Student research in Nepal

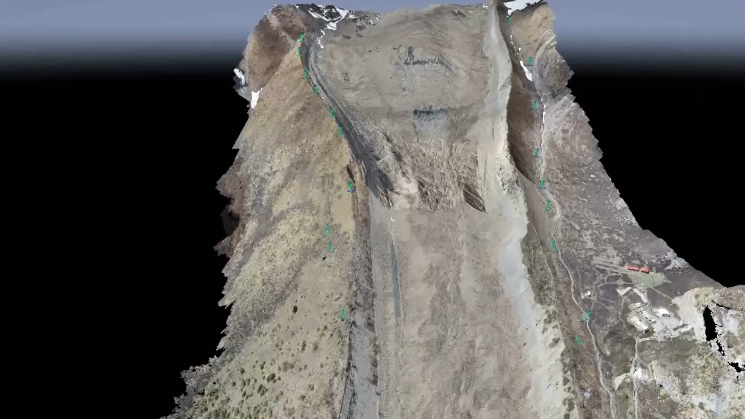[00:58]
And with that, you can see how fast the glacier is moving and in which locations it's maybe gaining mass and losing mass.